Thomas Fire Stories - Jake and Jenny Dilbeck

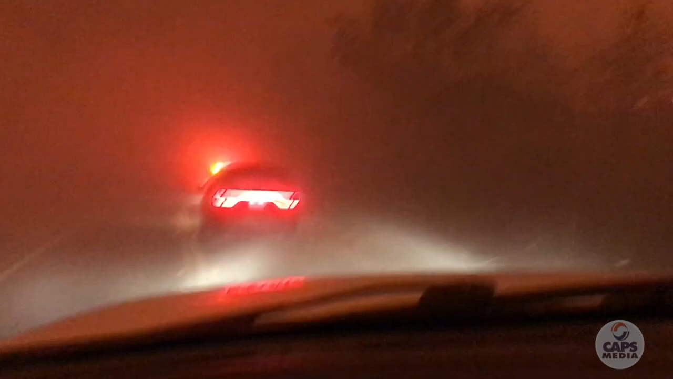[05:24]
It's already blown over Wheeler Canyon and it's burning everywhere around us. It looked like half the canyon was on fire. I thought, there's no way these houses are going to make it. And I couldn't believe it happened so fast.
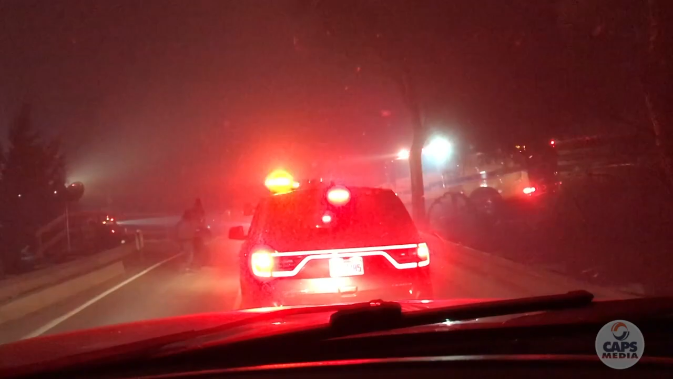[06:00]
We see her all the time walking her dog. So she was the first actual death that happened in the Thomas fire. And that was a neighbor that we actually know and we see on a regular basis. She had driven off the ditch and no one could get around her. So we all backed up. One fire truck had finally made it up the canyon. And they told us, hey, you can't get through. We're going to take shelter in this field. At that point, there was a big opening in a pasture.
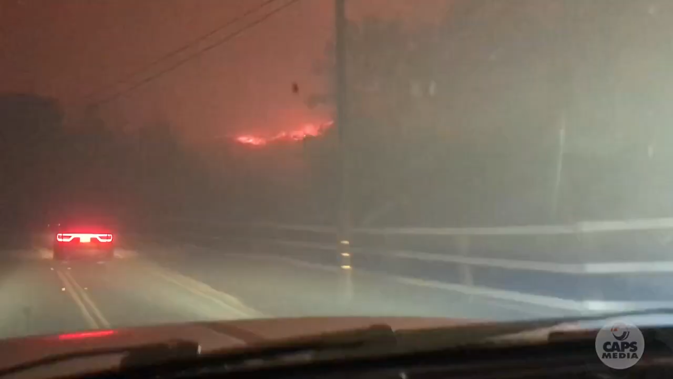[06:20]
They opened up some fence. We drove in. Several of us were in our cars.
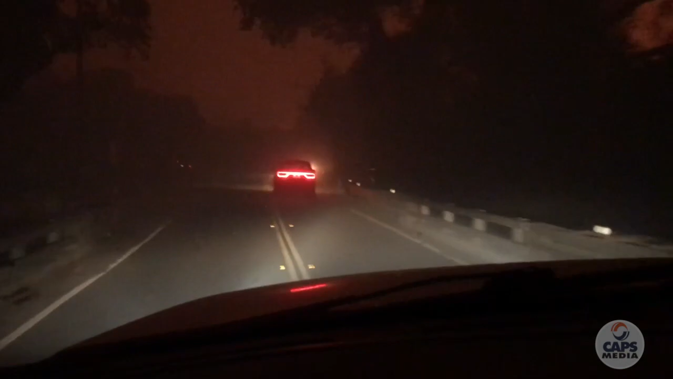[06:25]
And now we're just watching the fire burn all around us. I took some more videos. And at that point, thank the Lord, I actually had service on my phone.